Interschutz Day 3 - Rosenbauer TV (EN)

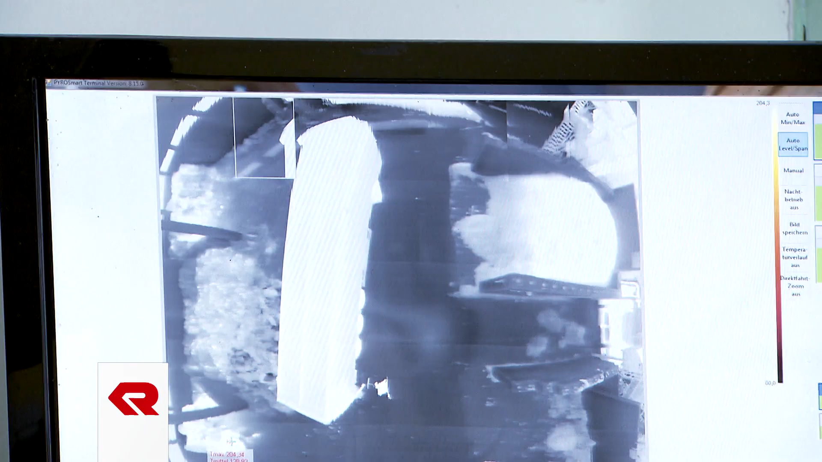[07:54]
An infrared temperature monitoring system targets the turret onto the hotspot.